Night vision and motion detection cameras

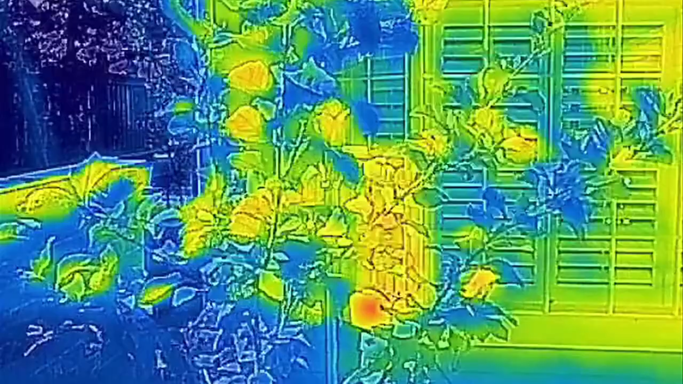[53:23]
When Ring detects movement in the heat signature, it triggers a motion event, which sends an alert to your phone and turns on the Ring for viewing.
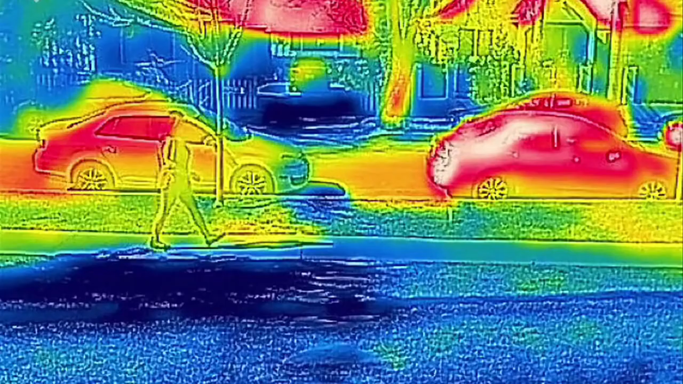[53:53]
Because cars are larger, you will have to turn the sensitivity down a bit further from the street in order not to be alerted by them.
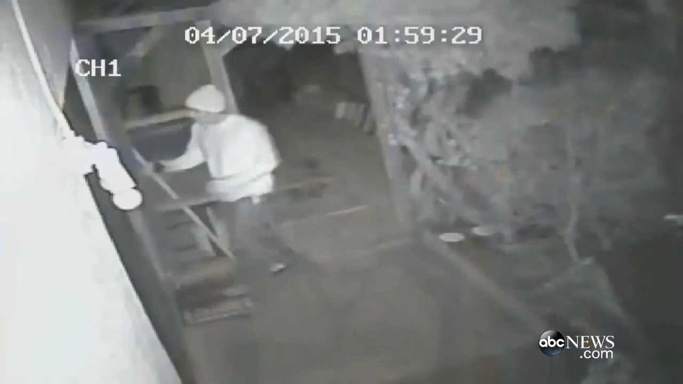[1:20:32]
The scary moment, a San Jose woman watched an alleged intruder enter her home while she was in it. The whole thing playing out on her cell phone. ABC's Aditi Roy has more.
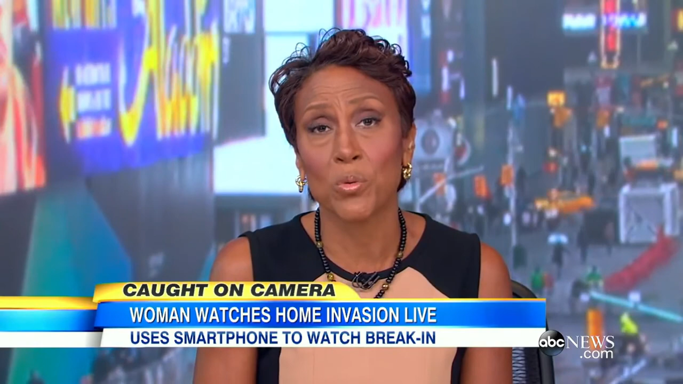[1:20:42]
This morning, a brazen burglar caught every step of the way on 16 surveillance cameras.
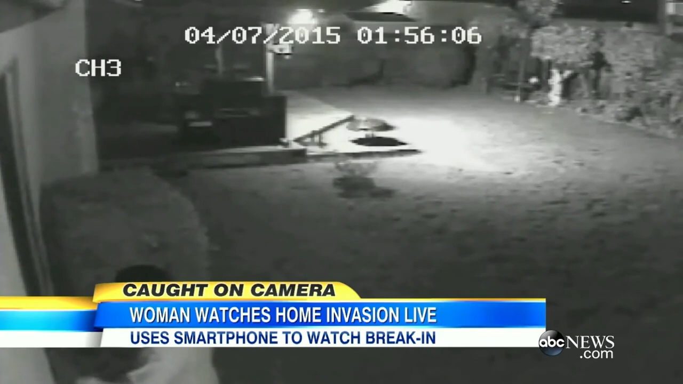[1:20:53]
Take a look at the intruder early Tuesday morning, checking out a window of this home in San Jose, California. On the other side, homeowner Heidi Casada, alone, wakes up from the rustling outside.
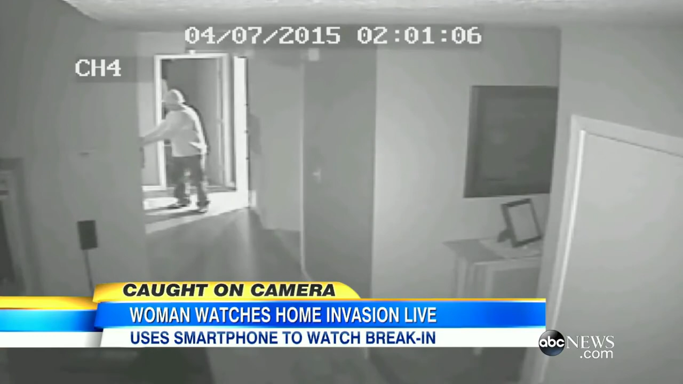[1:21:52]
I can hear him wiggle the doorknob. He pushes the door hard. I came out of my closet at that point and started banging on the door from the inside, yelling at him, saying, get out of here, the police are coming, they're gonna shoot you.
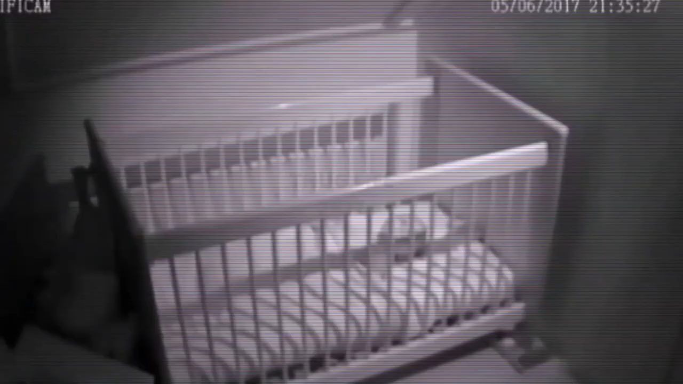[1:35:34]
Even little babies fall victim. Traumatized at night by someone who's taken control of the baby monitor.
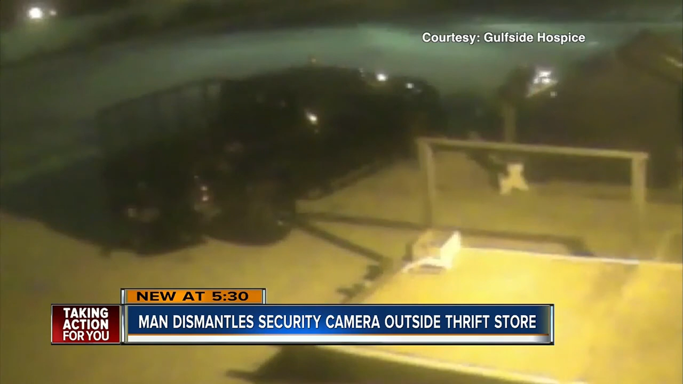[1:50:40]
He says the truck seems to have a tire cage in the back, a yellow caution light on the roof, and a black push bar on the front. In Newport Richey, Heather Lee, ABC Action News. All new at 5, spooky security camera footage.
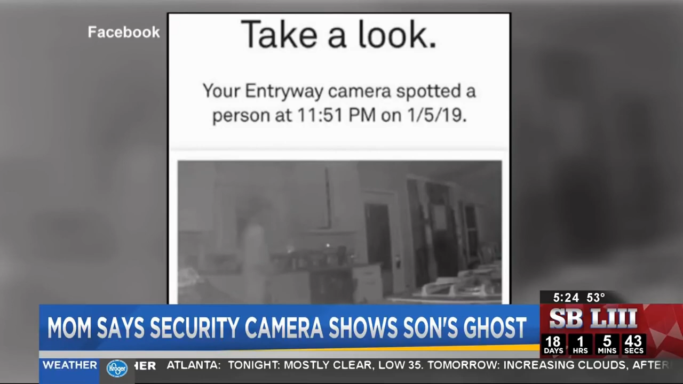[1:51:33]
No one's around at the time, and something gets captured that we can't explain. Hodge posted that the figure looks just like her son Robbie, who died in 2016. Hodge told media outlets her son died of an accidental drug overdose.
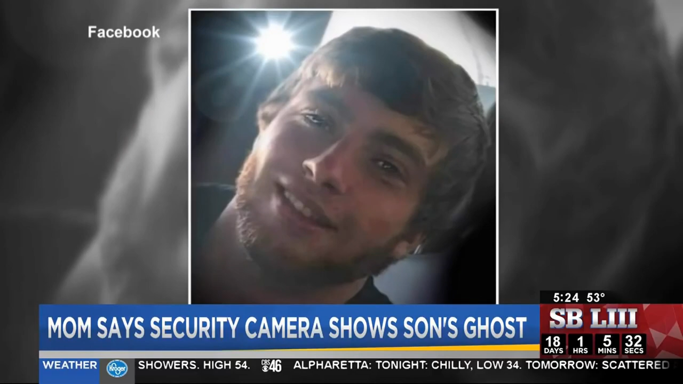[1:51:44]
Now, we showed the pictures to paranormal investigators Heather Thompson and Stephanie Forte with Paranormal Georgia Investigations. They agree with Hodge.
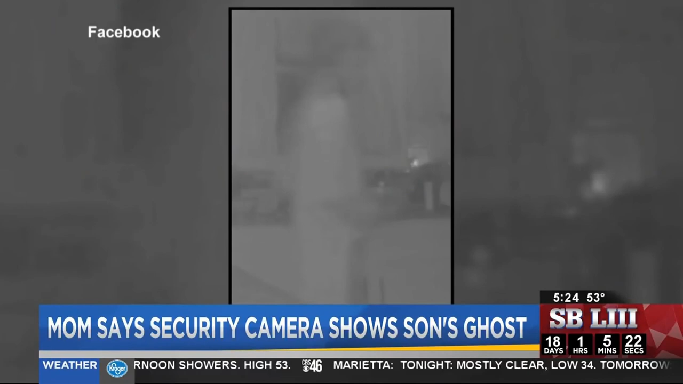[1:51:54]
Okay, now I'm understanding what she's talking about, but it was definitely a human figure.
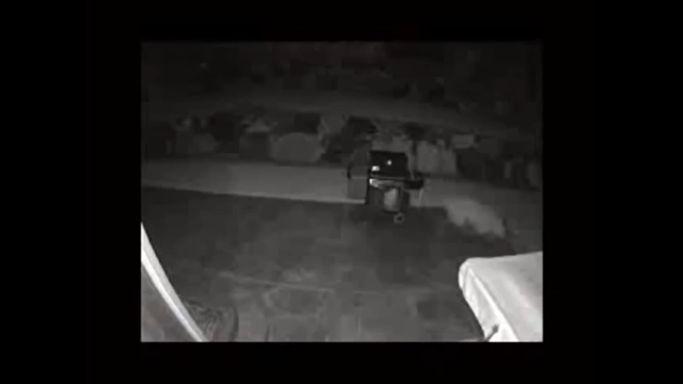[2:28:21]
It turns on its special infrared illuminators and can see in complete darkness and provide a similar experience or similar footage.